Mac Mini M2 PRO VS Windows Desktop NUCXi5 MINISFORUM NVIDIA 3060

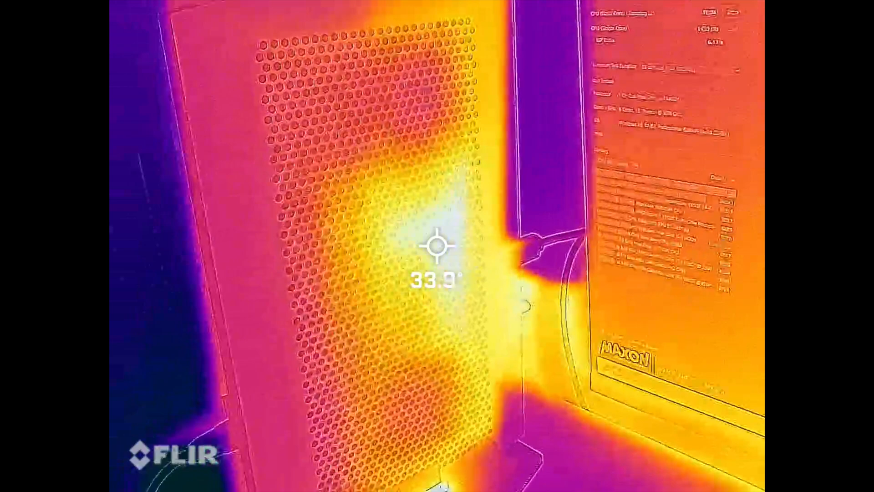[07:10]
well let me show you right here so the outside of the device here you can see that the temperatures are around about 34 35 degrees on the minis forum and funny enough on
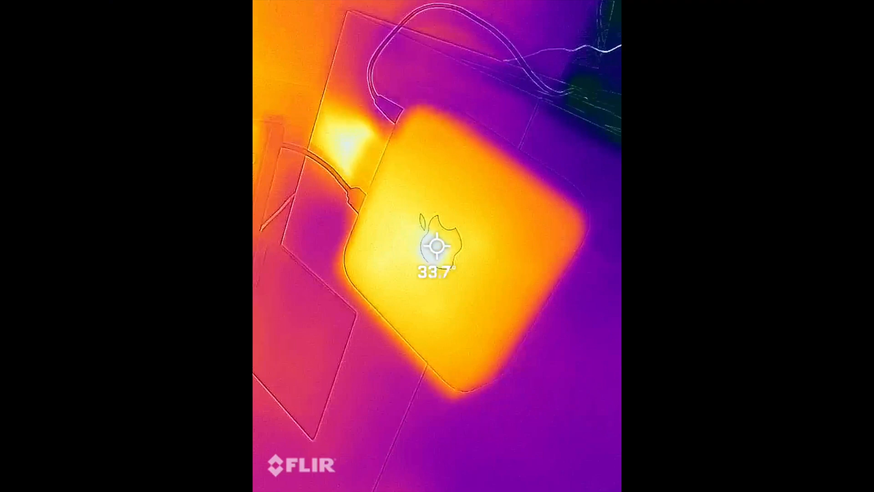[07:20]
the mac mini it's also around the same the cooling on the actual outside of the cases is about on par with each other so you're not really going to see much differences here